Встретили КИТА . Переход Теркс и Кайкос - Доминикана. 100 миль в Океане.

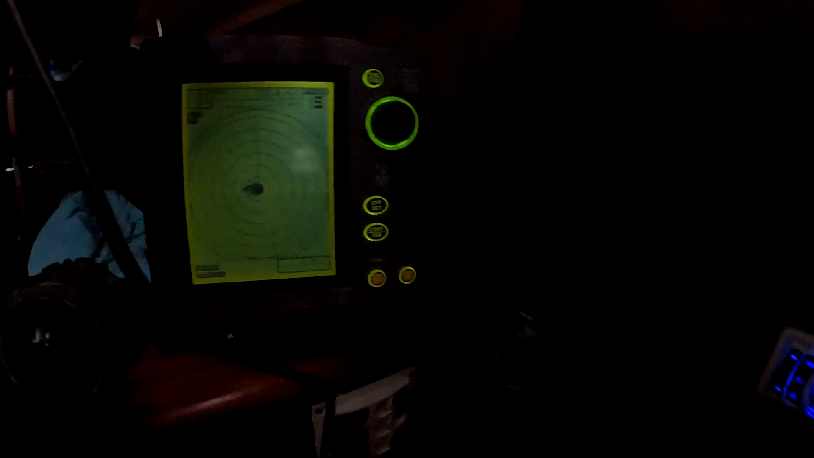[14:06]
Ну, радар ничего не видит. Ну, отлично. Все, друзья, закат. Прощаемся с этим днем.